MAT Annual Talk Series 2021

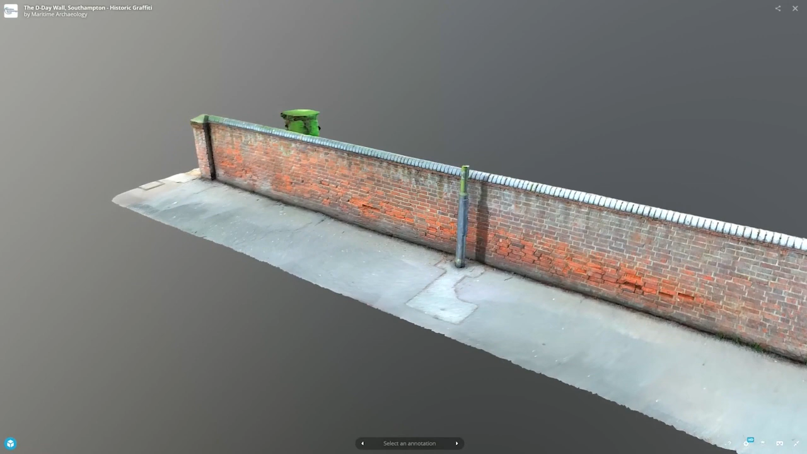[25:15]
The 3D model of the wall was created with photogrammetry. This involved taking overlapping images that set heights and
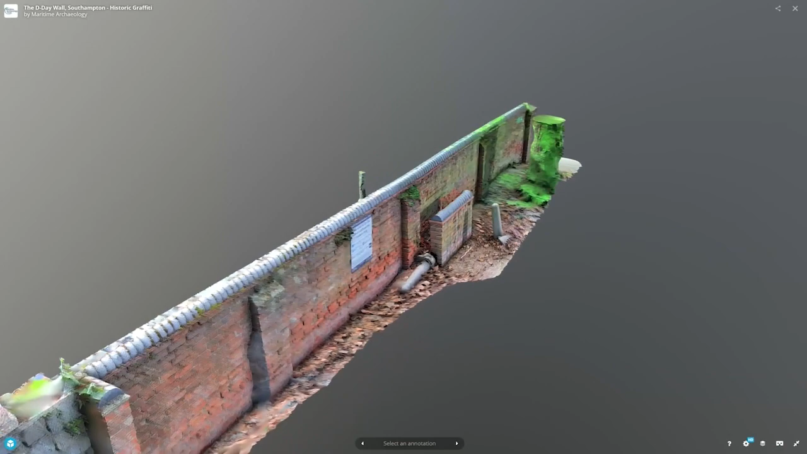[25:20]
distances which the software then processes into a 3D model.
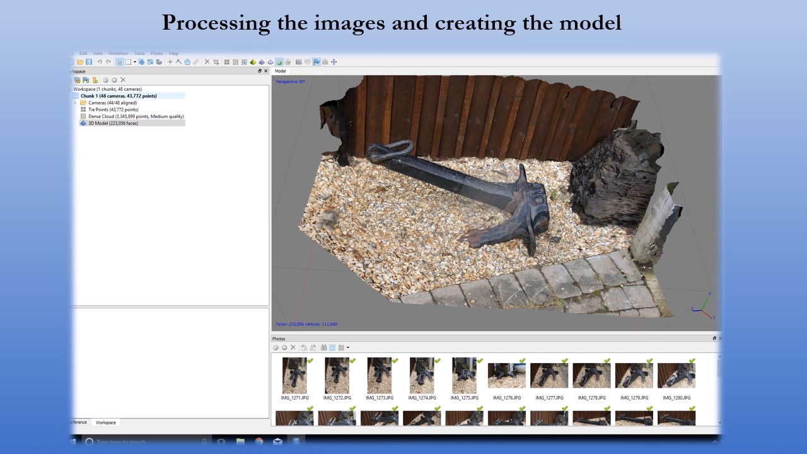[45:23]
depending on the size of the object or site, they are loaded into photogrammetry software to undertake the process of turning them into a model. There are many software packages such as RealityCapture, Meshroom or Pix4D, along with many others. The software will detect feature points and match them,
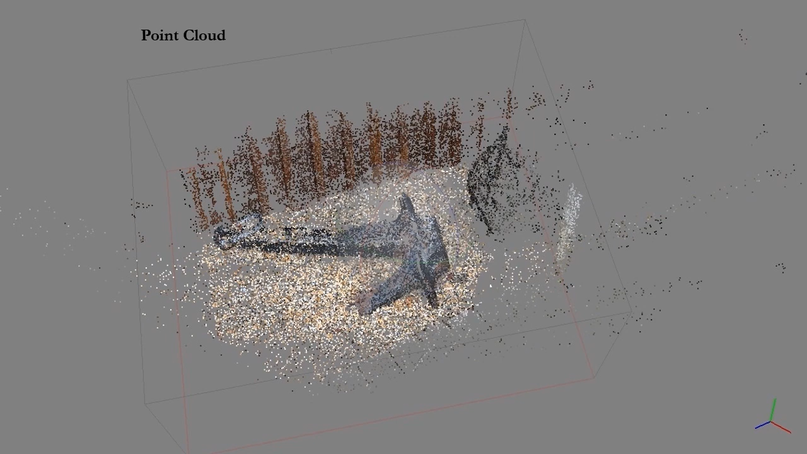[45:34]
estimating the camera locations and 3D geometry. It will then generate a point cloud.
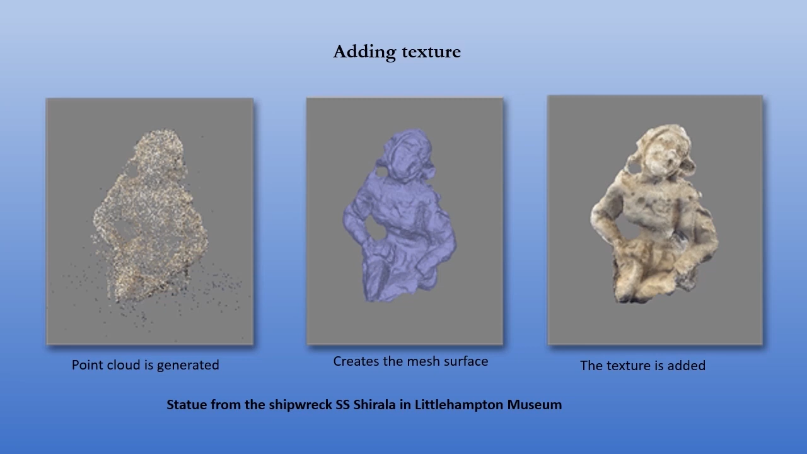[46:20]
This little statue was found on the steamship Shurala that sank during the first world war and the statue is now in Littlehampton Museum. But you can see the stages here where the point cloud is generated, the mesh surface is made, and then the texture is finally added.
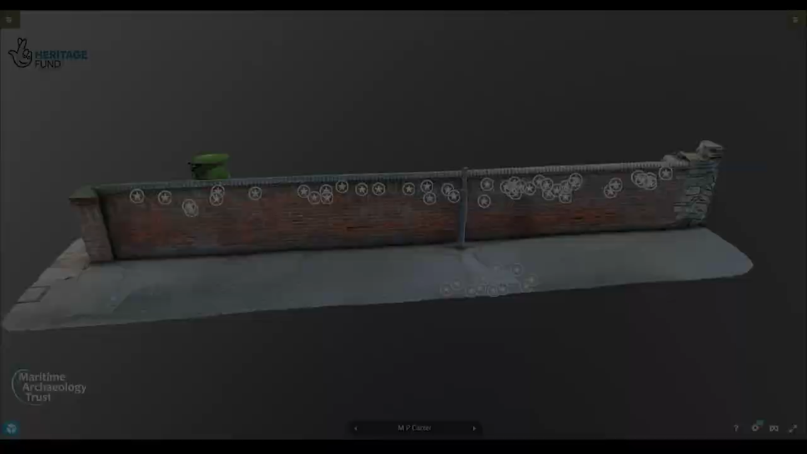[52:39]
December kept us busy with the D-Day wall visualization a
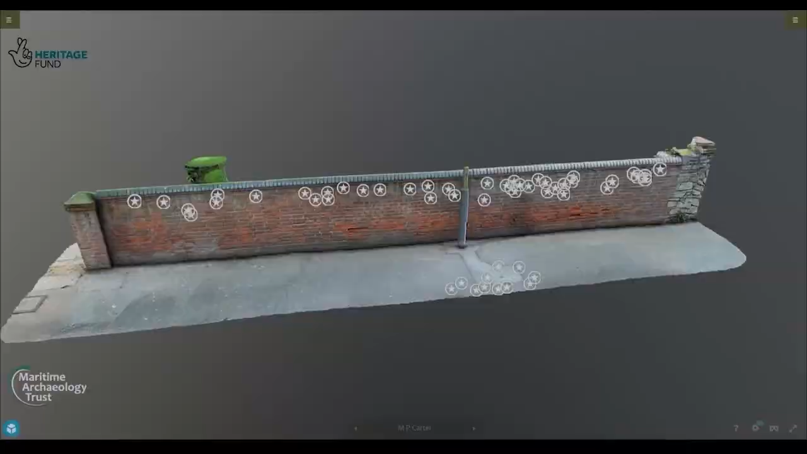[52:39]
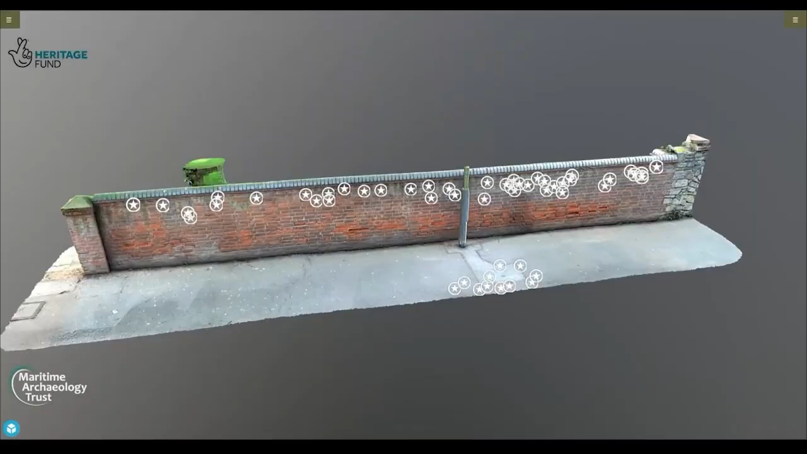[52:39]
project developed and taken forward by my colleague Helen Woolbridge.
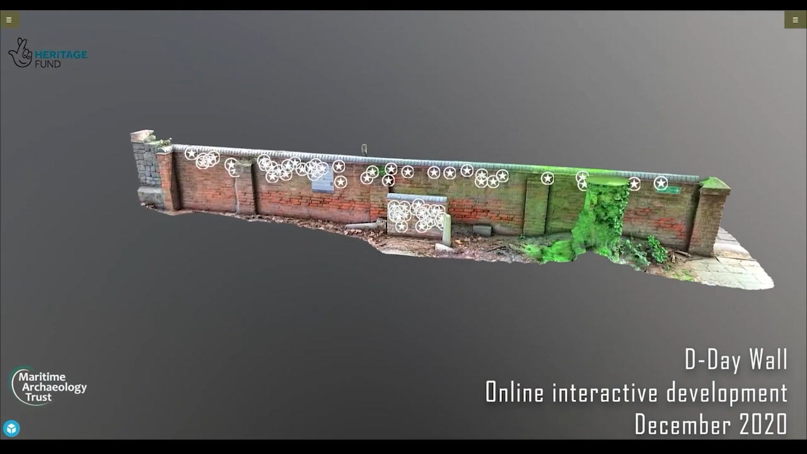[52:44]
It's a wall in Southampton that preserves the names of veterans, US veterans, veterans taking part in Operation Overlord over 70 years ago scratching their names as they're waiting to embark on the wall into the bricks
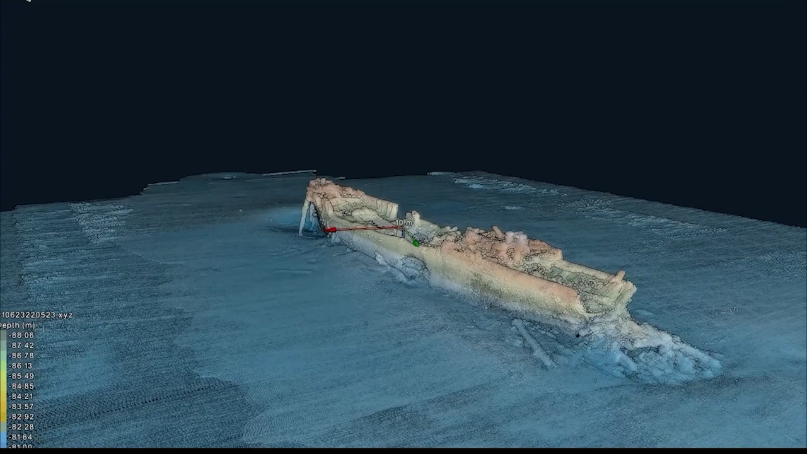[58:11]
Here we're seeing a vessel in 90 meters of water remarkably preserved and this
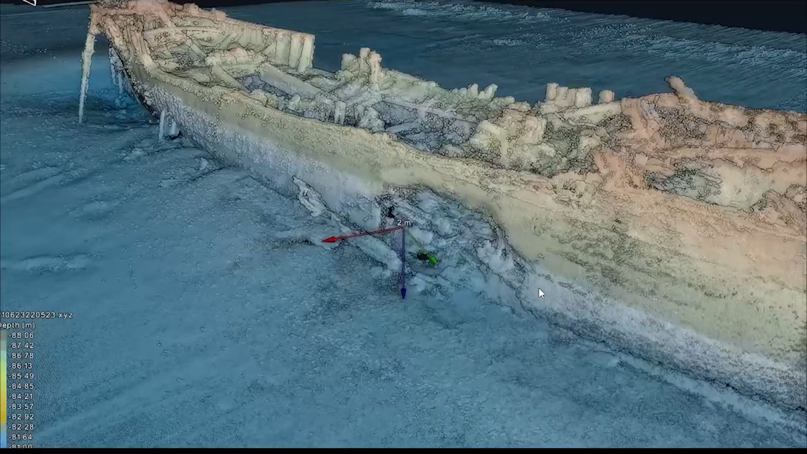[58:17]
imagery is collected by ROV using ROV mounted multi-veen it's a point
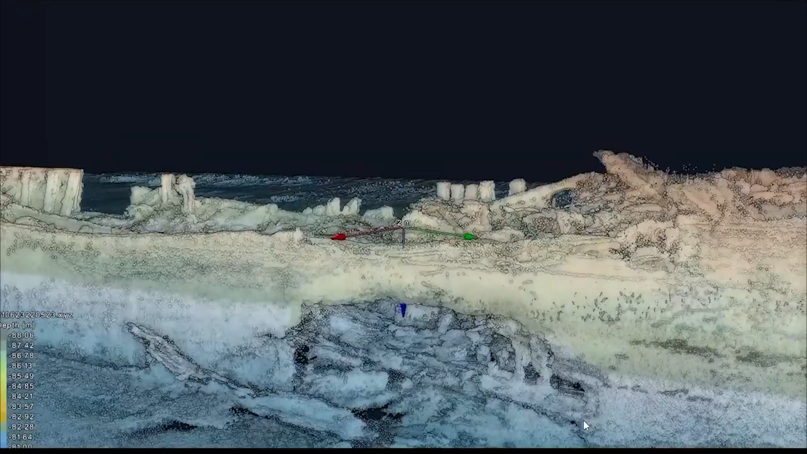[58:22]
cloud it's incredibly dense and detailed and it allows us to get a really good view of the damage that's caused by the torpedo in the port side
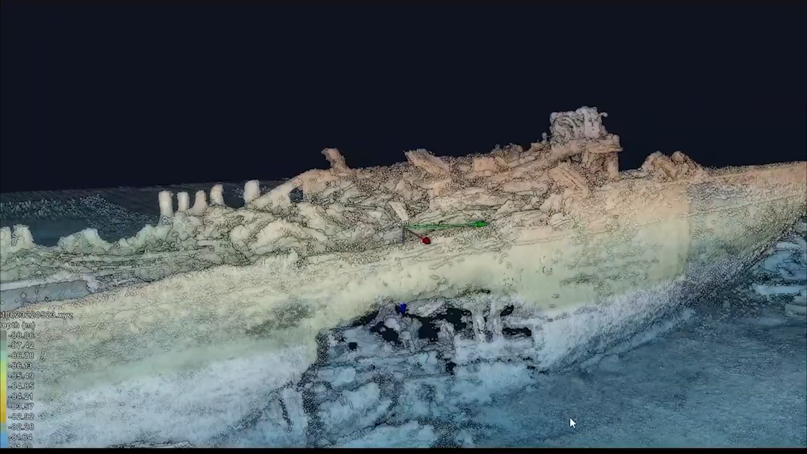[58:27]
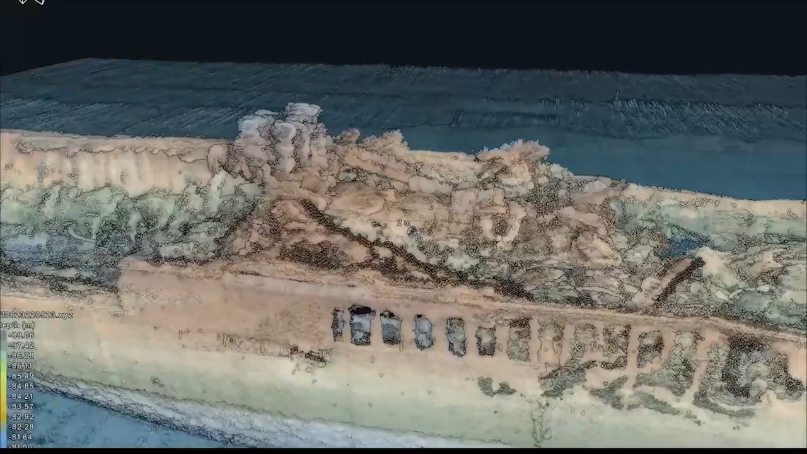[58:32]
we thought confirming the identity of SS Svein Jarl a view of the engines and even the helm
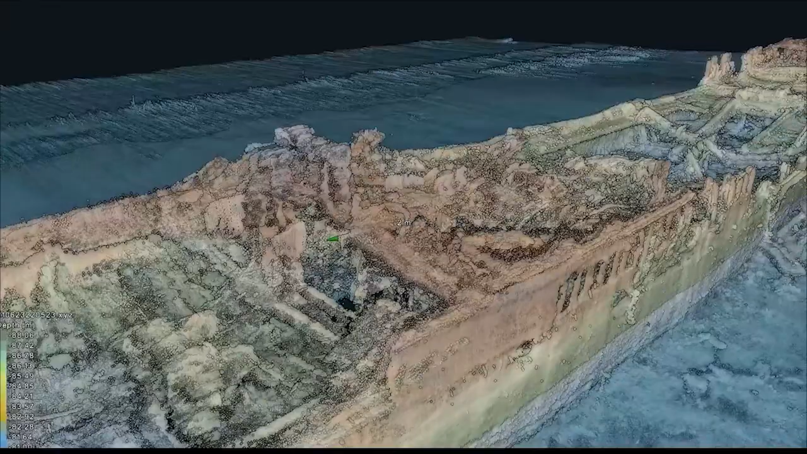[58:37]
as we come around the stern to view the cargo holds up to the bow but here at the bow was the crucial
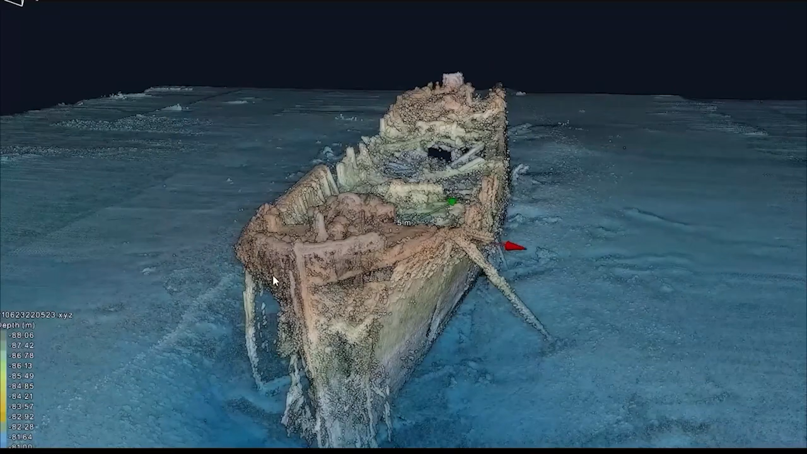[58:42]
bit of evidence actually that really um nailed the identity of this vessel and it wasn't Svein Jarl